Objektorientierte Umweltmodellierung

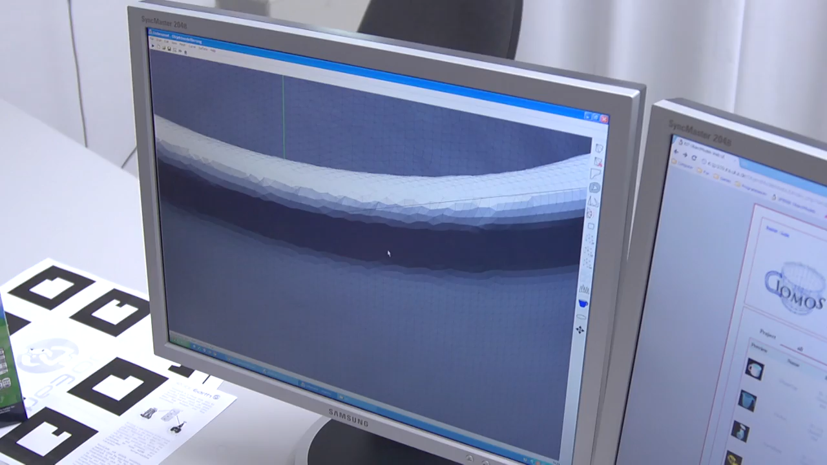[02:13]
Das ist eine mathematische Repräsentation, mit der kann der Computer, sprich der Roboter, jetzt gut was anfangen.